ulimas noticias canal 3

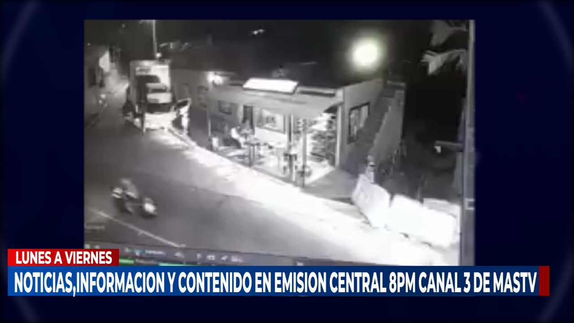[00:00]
Continúan accidentes en la región, vehículo ingresó a establecimiento público, conductor en estado de embriaguez.